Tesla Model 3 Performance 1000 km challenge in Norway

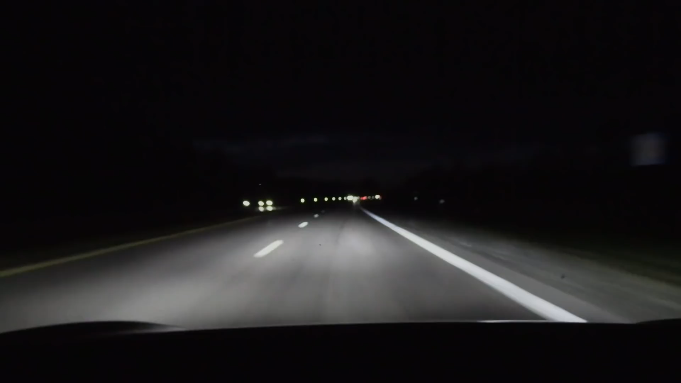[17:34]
All right, we are now on the last run now, final run. So let's just head north first. And it's getting dark already. Wow. You see, time is, it's just seven. Huh?